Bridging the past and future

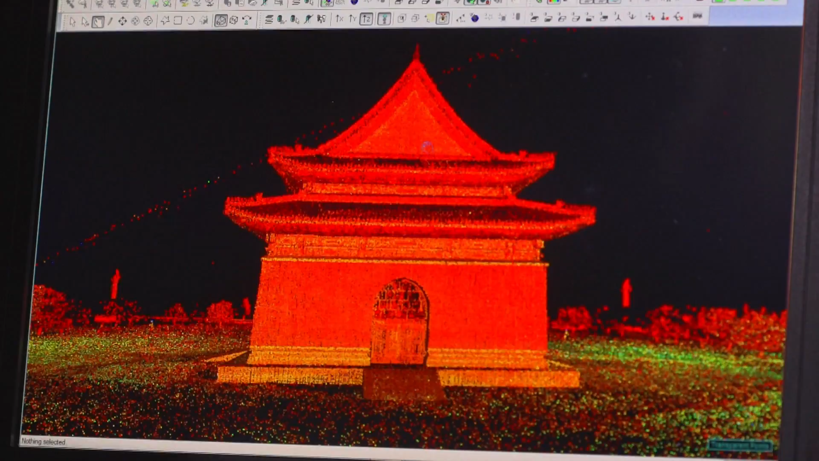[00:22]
the Eastern tombs of the Qing dynasty in China are all being mapped by Scottish technology so it's highly appropriate we map one of our own wonderful scenes here in Scotland.
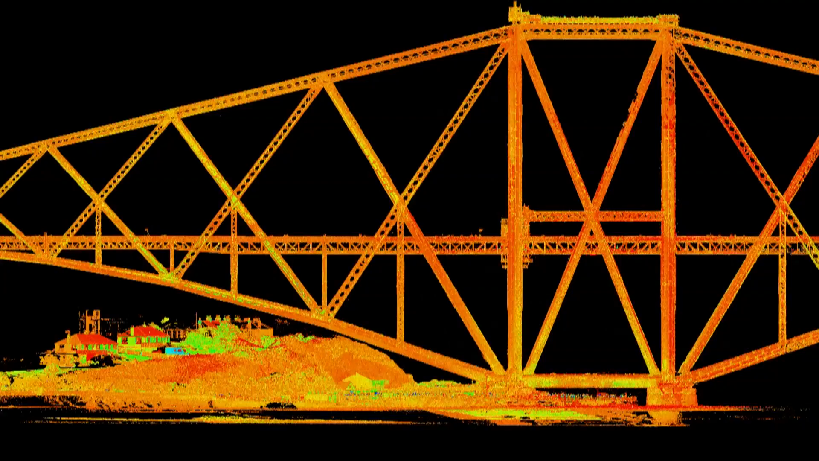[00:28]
We're using the latest laser scanners which we sort of mount onto vehicles and cars we can drive over the bridge in order to
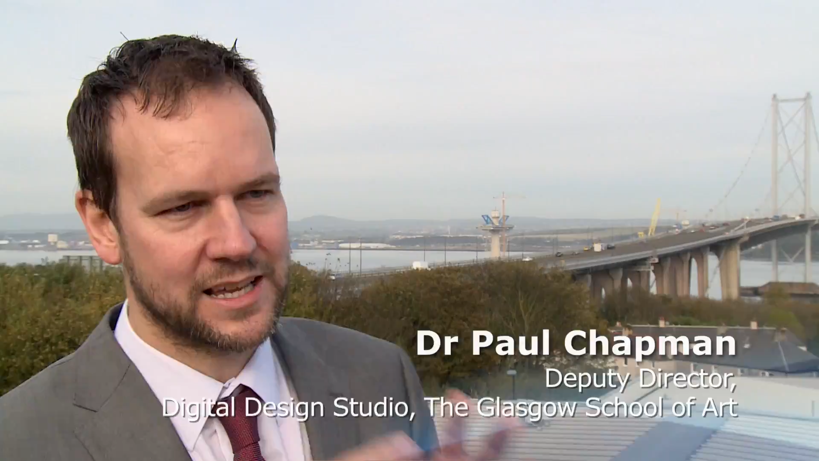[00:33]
gather what we call a point cloud which is a very dense set of points and we
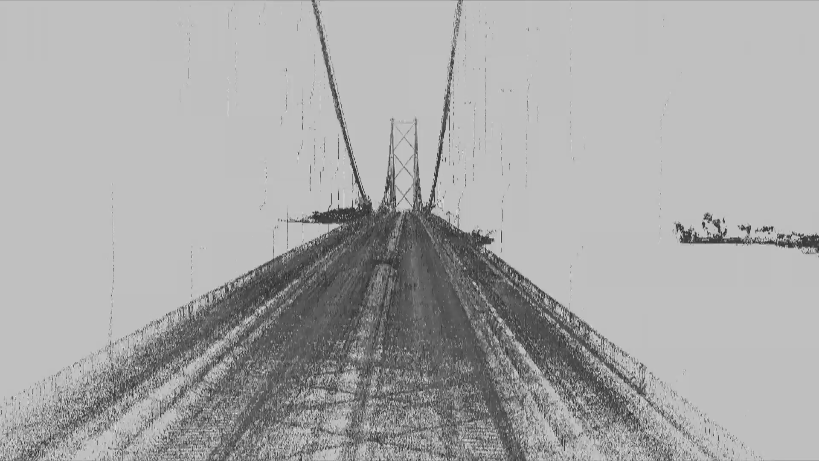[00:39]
can actually put the laser scanner onto the boats as well and put those on the water so all the point clouds come together and
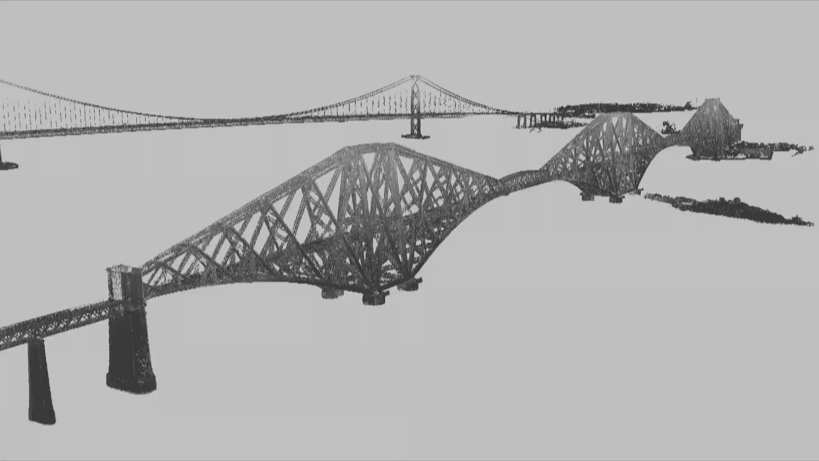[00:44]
we can generate very accurate three-dimensional models of the bridges in fact so accurate that